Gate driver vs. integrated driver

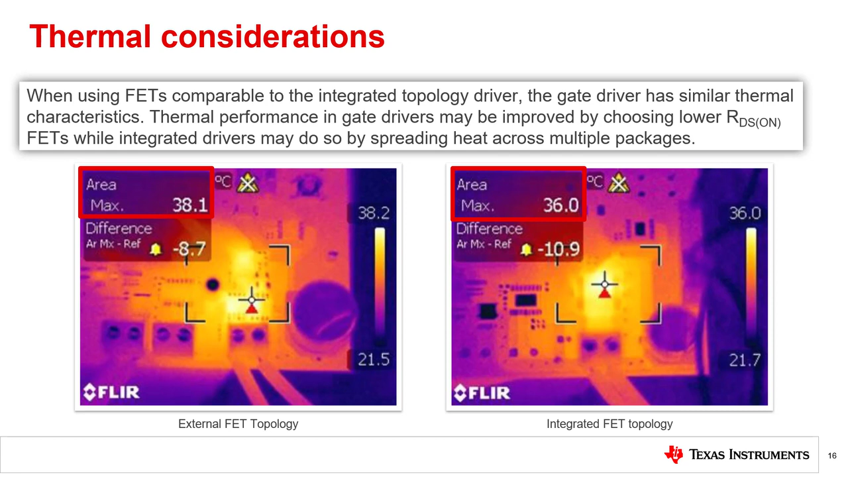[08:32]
This illustrates that the external FET solution had an only slightly higher maximum temperature when using similar FETs to the ones inside of the integrated driver. Although, since these parts occupy similar board space, it is important to reiterate that the gate driver has the option of reducing RDS-ON to improve thermal performance.